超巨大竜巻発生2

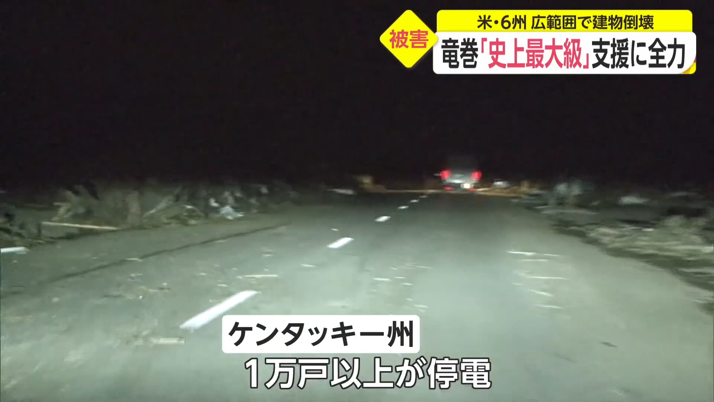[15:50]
街は暗闇に包まれていました。